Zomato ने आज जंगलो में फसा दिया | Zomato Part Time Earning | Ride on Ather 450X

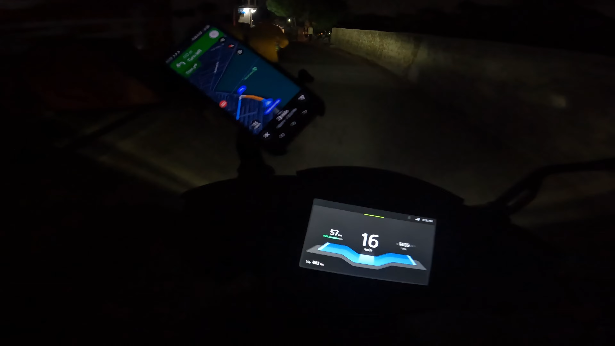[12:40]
अगर हम 10-11 बज़े कासपस आंगे नहीं बहुत रिसक है अगर
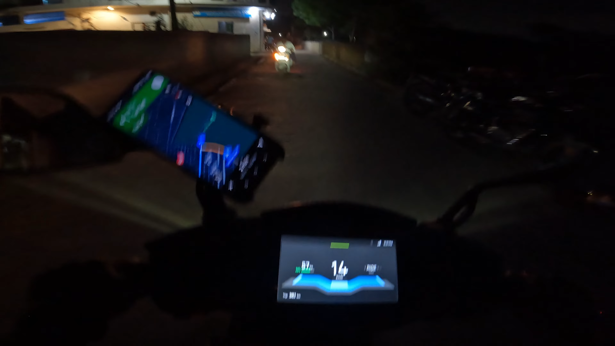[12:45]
आप खुद देख लो इस उमसान इलाका रहा है अभी तो फिर भी चहल पहल है थोड�
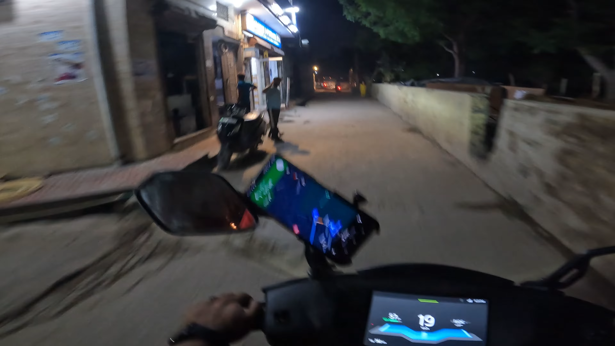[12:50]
यह अगर हम 10-11 बज़े कासपस आंगे ना इस सेरियम पर बहुत सेफटी बिलकुई नहीं है चले यार करते हैं मैं 400 मिटर का मात रह रहता है और फटा